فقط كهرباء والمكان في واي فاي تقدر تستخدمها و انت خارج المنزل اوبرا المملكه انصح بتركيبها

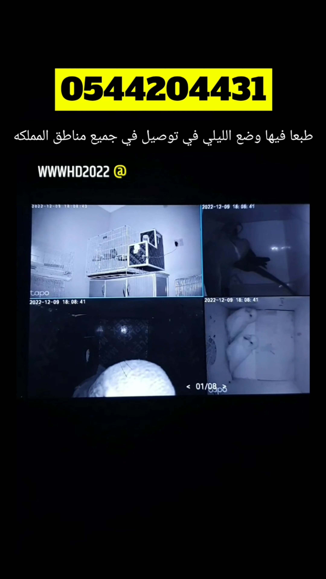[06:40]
هذا الكاميرا في القرفة حقت الانتاج طبعا طبعا الان ان شاء الله يوم يومي بالكثير رقي
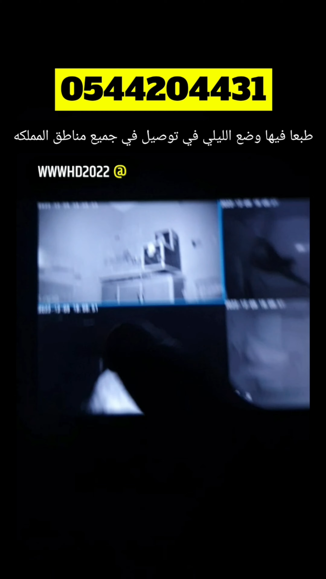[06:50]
حماس مساء الخير على الجميع ما شاء الله تبارك الله طبعا شوفتوني ان
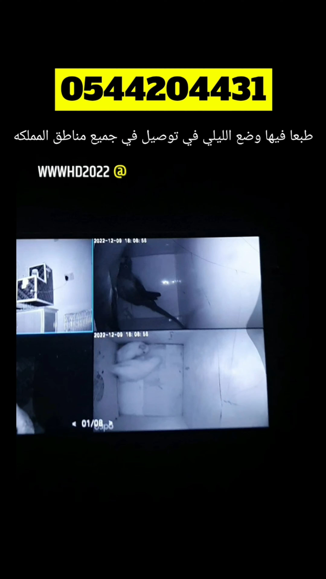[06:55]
ازلت من شوي اللي هو نظام الكاميرا طبعا الان نظام
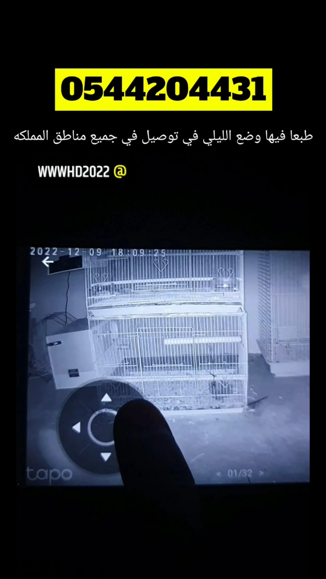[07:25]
تشتغل على الواي فاي الانترنت شوف الآن بفر الكاميرا هذا اللي